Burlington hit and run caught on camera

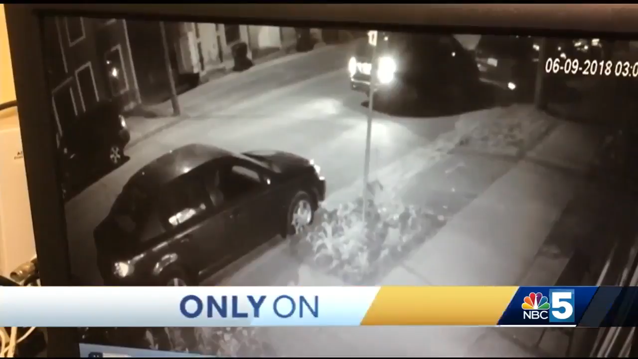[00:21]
Here's the video that Burlington police shared with NBC5 News of a maroon
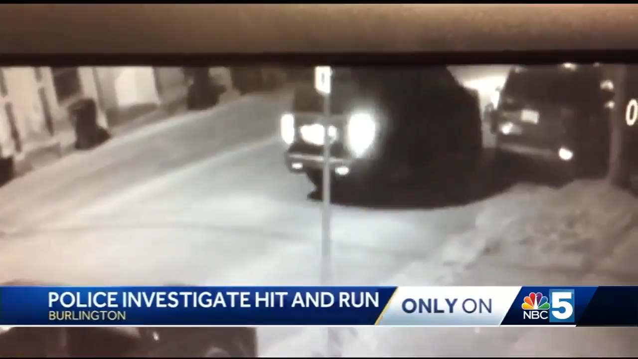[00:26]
Honda SUV crashing into a car before backing up and just really taking off.